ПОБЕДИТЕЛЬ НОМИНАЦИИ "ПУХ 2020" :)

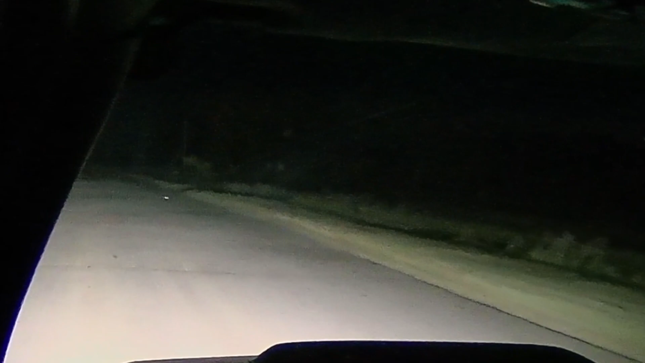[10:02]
Заброшенные коровники, но что здесь страшно ехать, да? Это мы с дальним фарами с летом едем.
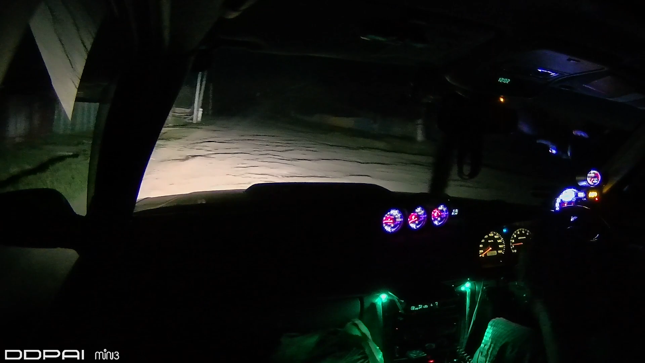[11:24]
Здесь пиздец, хуже, чем в горах. Вот это да, не хватит. Слава богу, я выехал на асфальт. Правда, засранный коровами. С такой дорогой достал баночку колы, пил-пил, только через 2 минуты понял, что это фанта, сука.
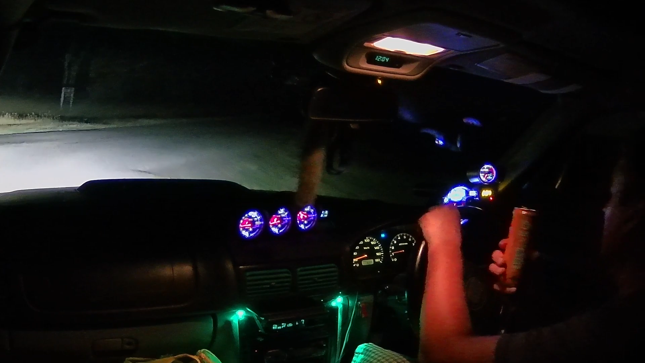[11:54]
Какие джибовские колеса? Там даже с крузака колеса не пойдут на такой дороге. Там только на К-700, наверное, мягко будет. Да и то не факт. Все, опять дорога кончилась. Это вот тот участок ебический, блядь. Ни на каких колесах не проедешь. Только на гусеницах, блядь, ездить.
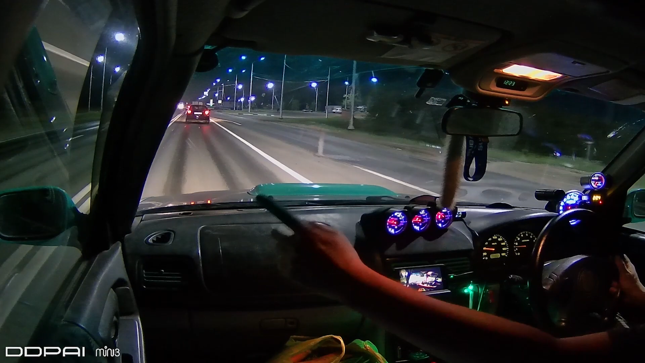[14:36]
Очень сильно вот эта стойка перекрывает обзор. Надо будет сдвигать регистратор. Доехали снова до весовой.
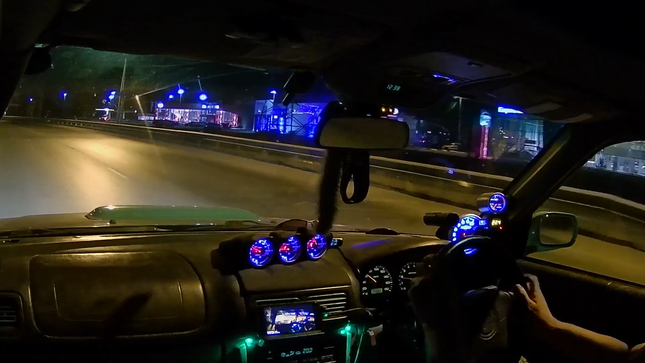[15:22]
Проезжаем, Kia Motors, так далее, автомагазины. Там тот самый.